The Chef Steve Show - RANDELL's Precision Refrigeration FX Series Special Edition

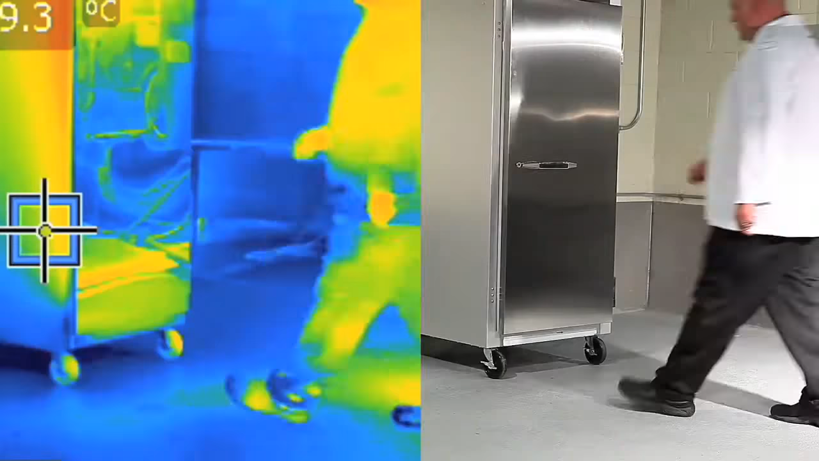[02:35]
With thermal imaging you can clearly see the cold air just dropping straight out of the traditional refrigeration.
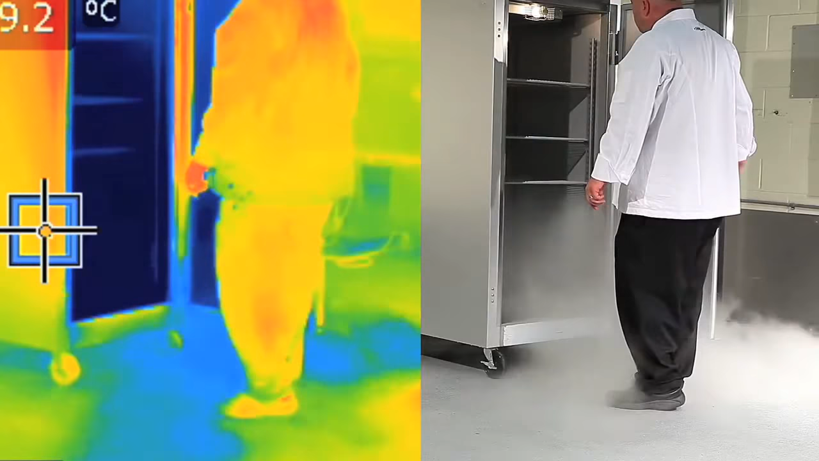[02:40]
Damaging all the food inside and cutting deeply into the shelf life and profits.
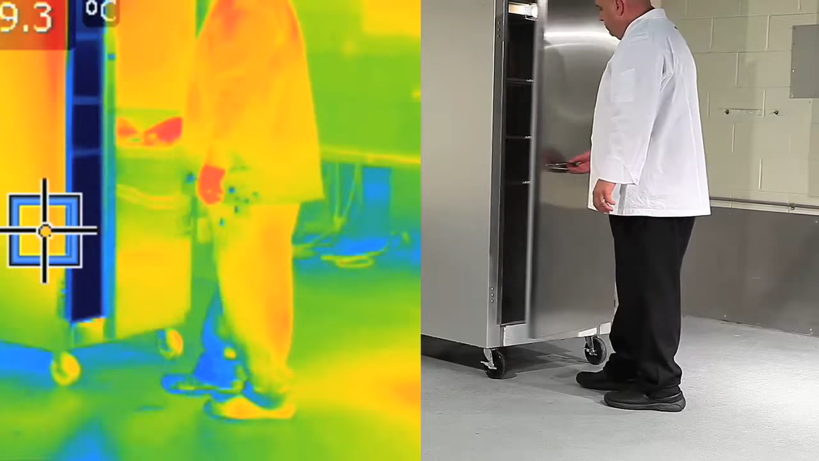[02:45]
Look at the FX drawer system and how the cold air stays right where it's supposed to.
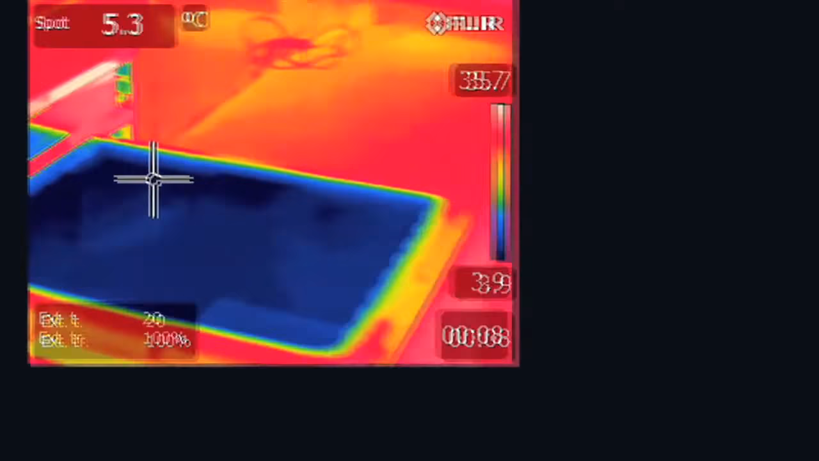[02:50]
On screen: spot 5.3°C
Think about eliminating the old fish bin from the walk-in.